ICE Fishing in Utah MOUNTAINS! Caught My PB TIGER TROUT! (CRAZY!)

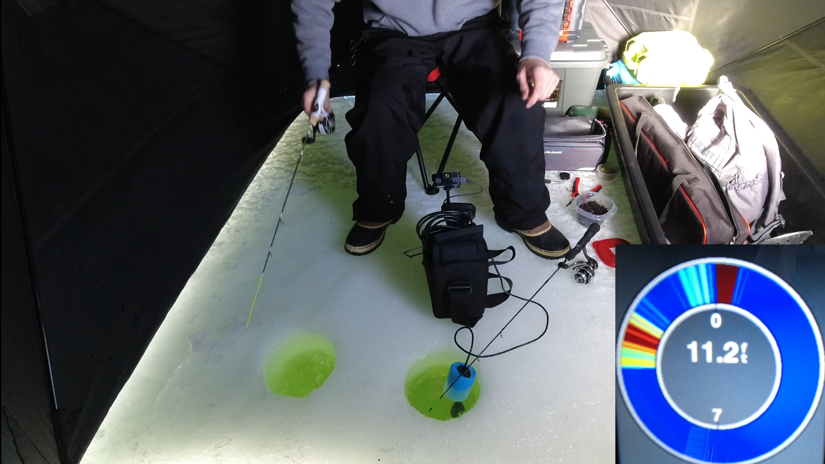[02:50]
He came back. Oh, he's big. He's big. He is, oh, this is bigger than the other one. He's pulling drag. He's pulling drag. He's big. He's big. He's big. He's big.